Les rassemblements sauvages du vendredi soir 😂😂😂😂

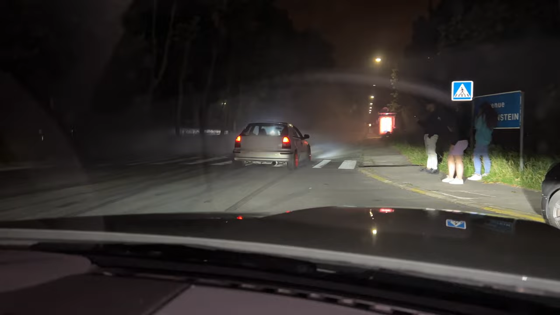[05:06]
Il a allumé la lumière !
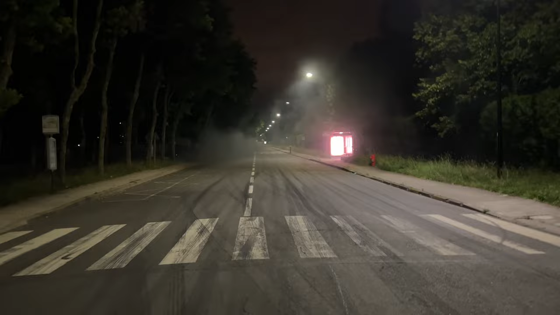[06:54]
il y a du gasoil de partout tu sors de là tu as un cancer et les lumières on fait exprès ou quoi